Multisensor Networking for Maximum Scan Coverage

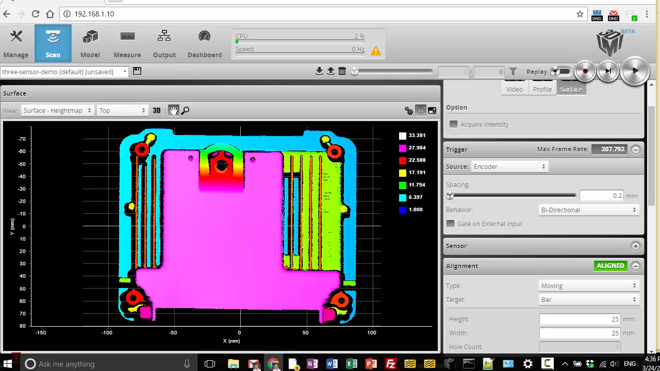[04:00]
As you can imagine, setting up more sensors isn't much more difficult. You just add them to the system, assign their positions on the grid, and perform an alignment.
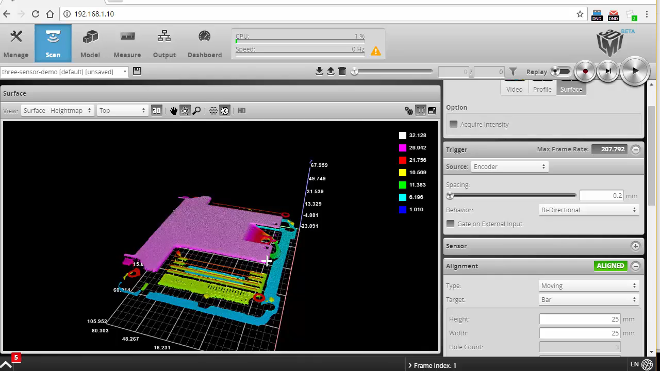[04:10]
For large systems, you can also add the Gocator accelerator on a PC to collect and combine data from all sensors, with practically no memory limitations.